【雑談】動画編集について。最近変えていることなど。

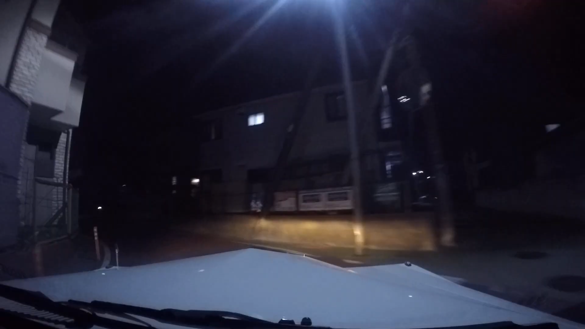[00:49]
運転してるとね、運転が優先になりますからね、どうしてもね。この先狭い道がありまして、ここを曲がると早いので、そこを曲がりたいと思います。どこじゃ、ここだ。
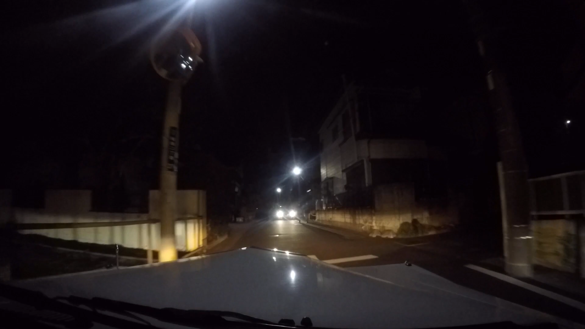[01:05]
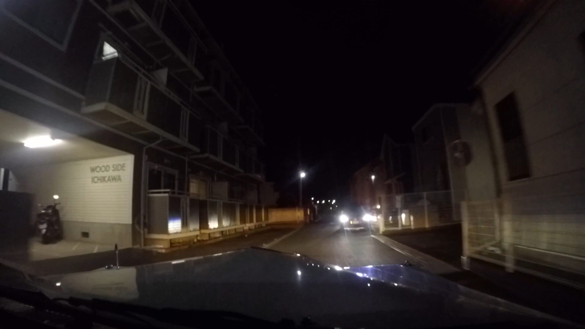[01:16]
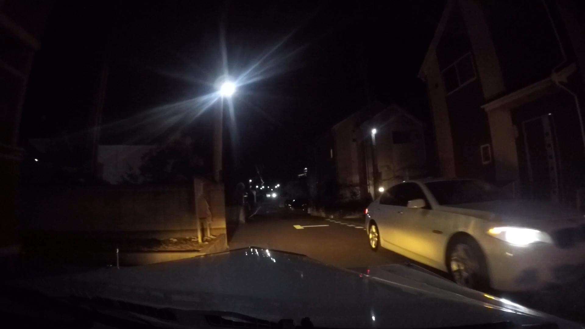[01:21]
狭いですからね、お互い譲りながら行かないとダメだ。
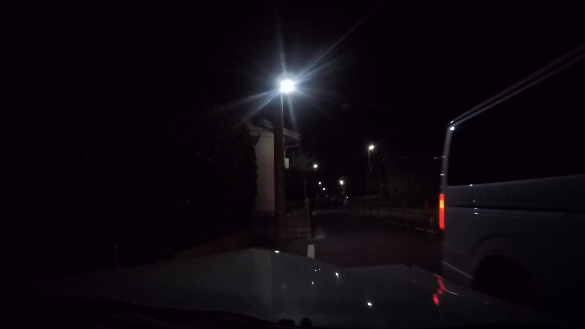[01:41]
ここはもう行かしてもらうしかない。はい、狭いところで見苦しくて失礼いたしました。それではこれで動画は終わります。失礼します。